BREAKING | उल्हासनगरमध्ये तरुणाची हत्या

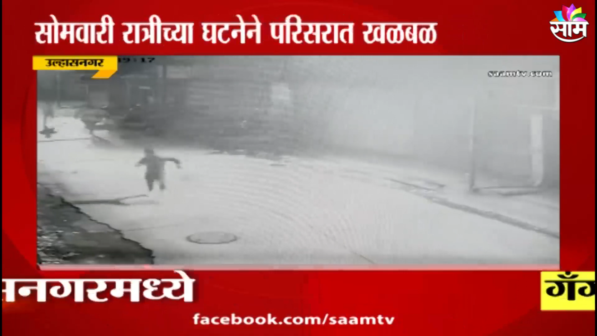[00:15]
फक्त साम टीव्हीवर उल्हासनगरमधील कॅम्प नंबर 2 परिसरात असलेल्या पटेल लो प्राईस शॉपजवळ ही घटना घडली आहे.